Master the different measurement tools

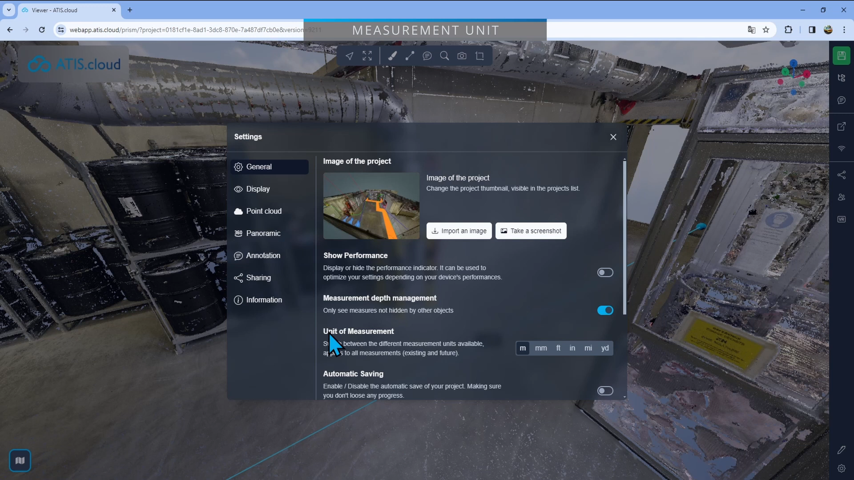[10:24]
of measurement and then you can decide if you want to be in meters, millimeters, feet, inches, miles or yards. For example I'll go feet close this you'll see that everything has changed
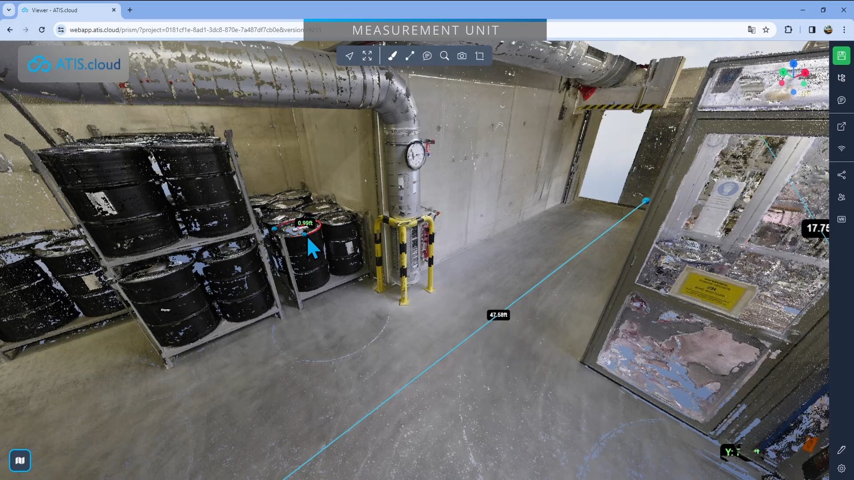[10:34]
to feet and also if I add a new one right now let's say I want to add a new distance I'll just drop down
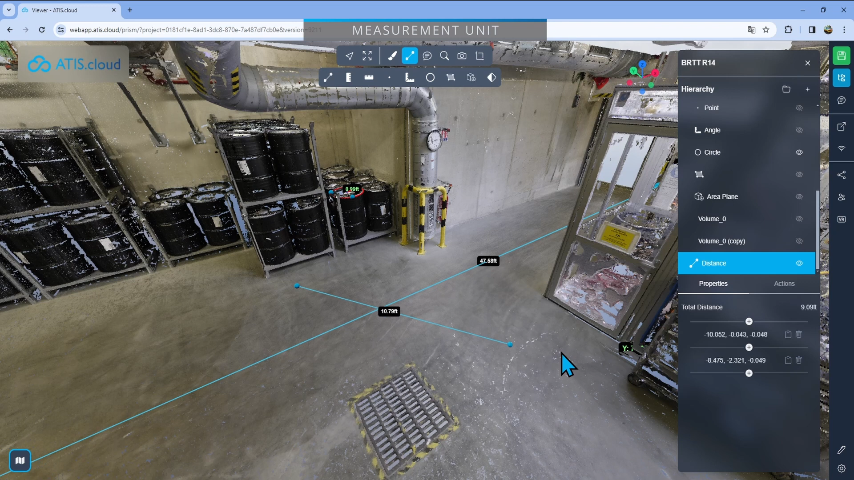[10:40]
two random points it's directly in feet so that'll take in account every measurement that was dropped before and
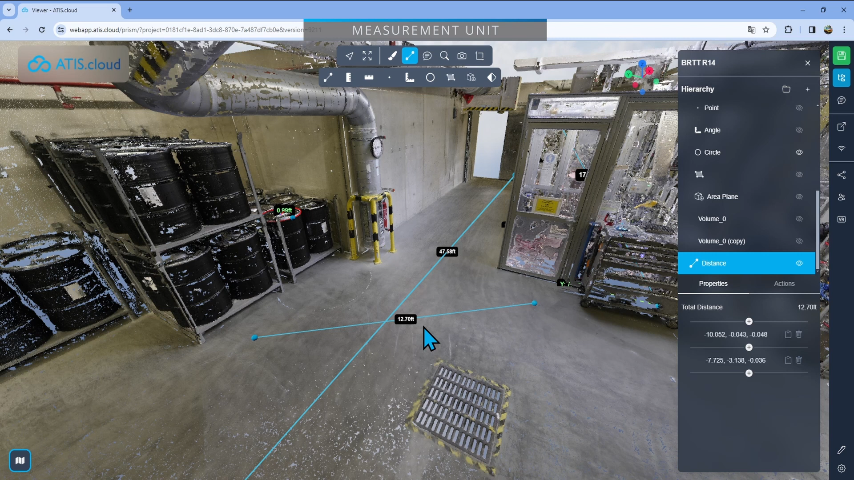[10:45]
I'll also take in account every new measurement that you drop down and if I go back there I can just click on it and say
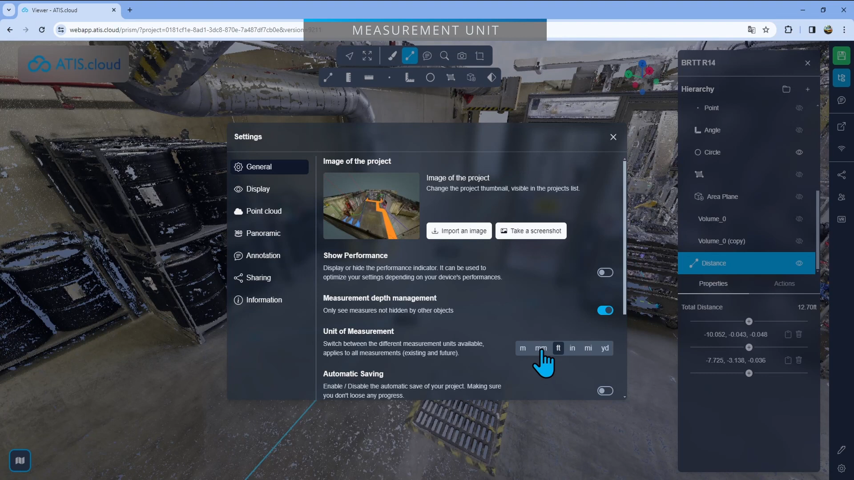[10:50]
now millimeters click on that get out and you have now everything in millimeters it's as quick and as easy as that